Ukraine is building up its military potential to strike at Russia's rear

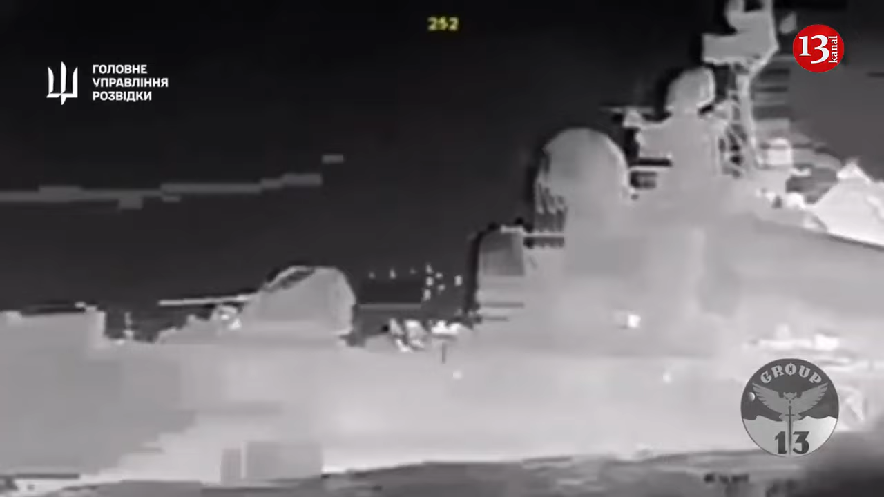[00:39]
As reported, on the night of February 1st,
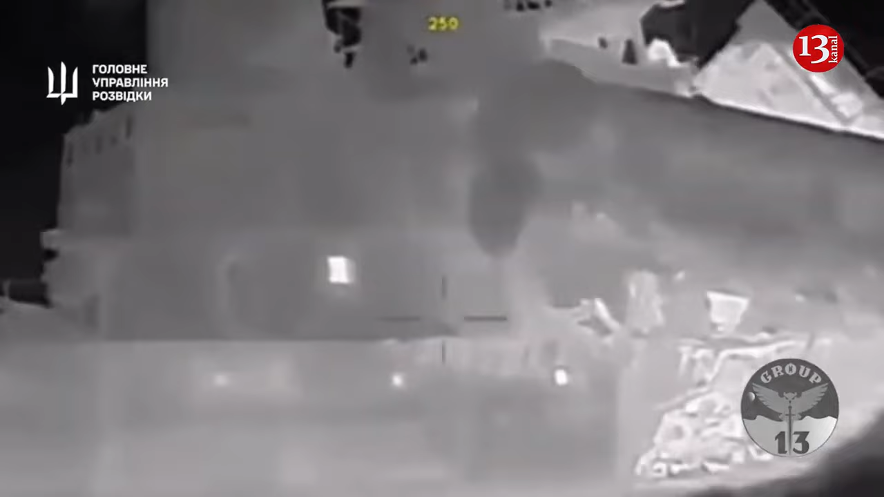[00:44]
soldiers of the Group 13 Special Unit of the Defense Intelligence of Ukraine destroyed the Ivanovets missile boat of the Russian Black Sea Fleet.
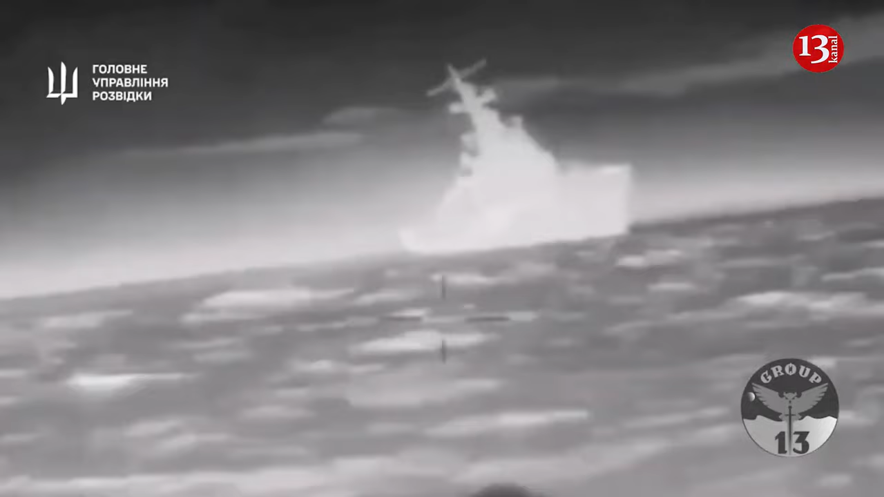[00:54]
On January the 31st, at least three enemy aircraft and personnel were hit at the Belbek airfield in the temporarily occupied Crimea during an attack by the defense forces.